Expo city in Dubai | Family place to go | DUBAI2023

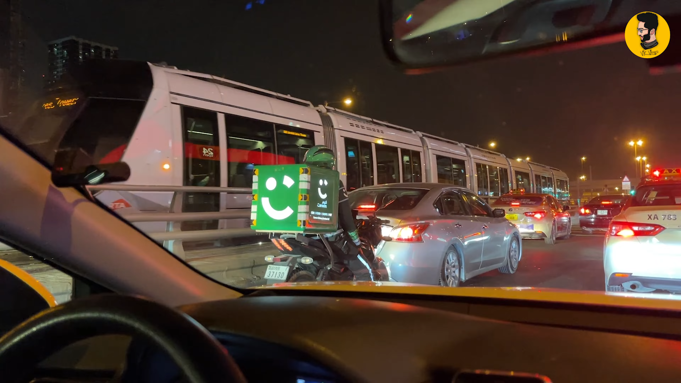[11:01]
तो यार ये है दुबई की ट्रैम सिस्टम है इधर का, एकदम यूरोपियन ट्रैम जैसी है, एकदम ही वैसी है, वहाँ की भी ऐसी है लेकिन थोड़ी सी नहीं है ये। यार ये देखो मैं आपको बोल रहा था ना, ब्लू कलर का है मरीना, कितना सही लग रहा है यार,